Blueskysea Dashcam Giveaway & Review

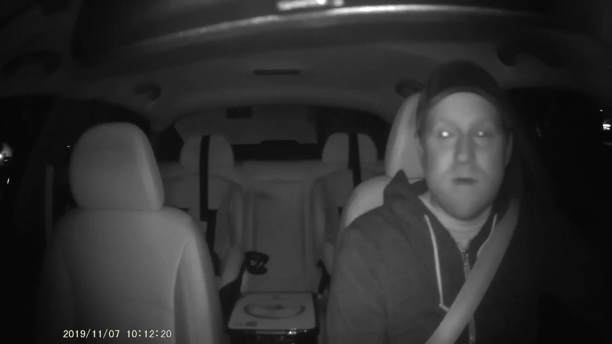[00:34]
And the interior camera has invisible infrared cabin illumination for night time recording.